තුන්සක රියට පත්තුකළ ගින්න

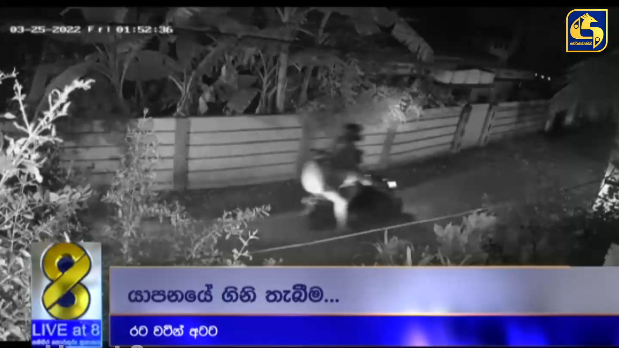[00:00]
යාපනය කොකාවිල් ප්‍රදේශයේ නිවසක නවතා තිබූ ත්‍රිරෝද රථයකට යතුරුපැදියකින් පැමිණි නාඳුනන පිරිසක් ගිනි තබා පලා යන අයුරු CCTV කැමරාවක මෙලෙස සටහන්ව තිබුණා.
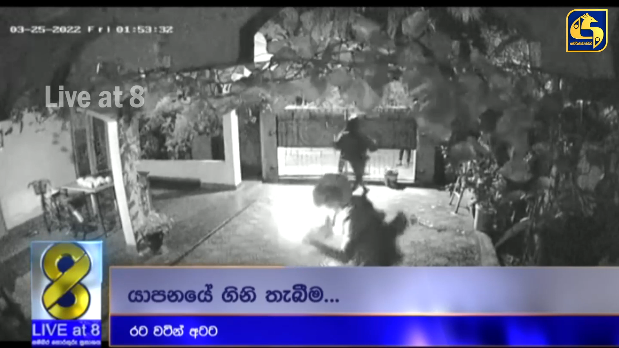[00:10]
යාපනය පොලිසිය අදාළ පිරිස සොයා පුළුල් විමර්ශනයක් ආරම්භ කර ඇති බවයි අප වාර්තාකරු සඳහන් කළේ.